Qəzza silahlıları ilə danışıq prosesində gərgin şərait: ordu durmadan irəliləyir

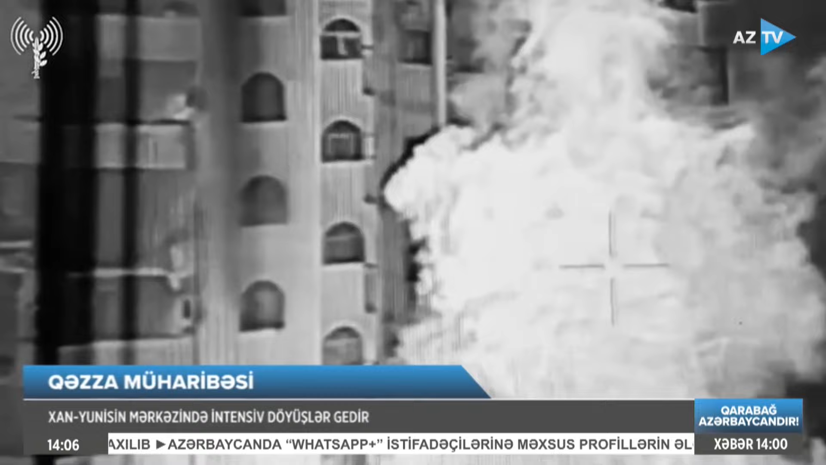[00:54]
Vurulmuş ədəflər arasında silahlıların istifadə etdiyi evlər,
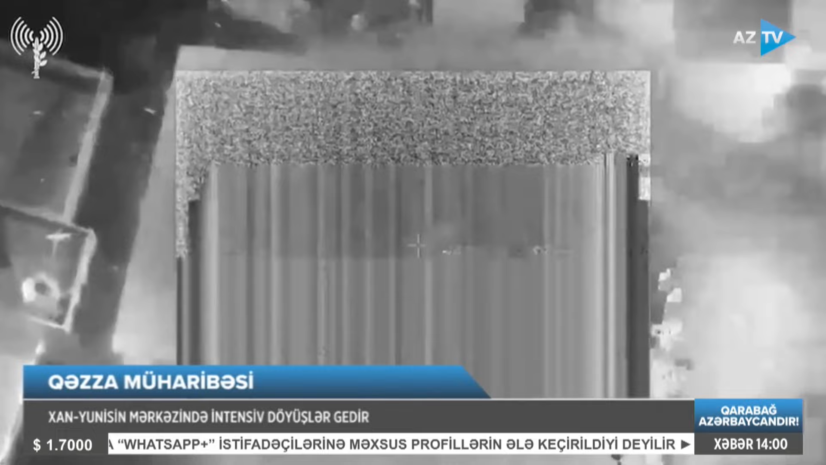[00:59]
silah sursatan barları müşahidə məntəqələri olub.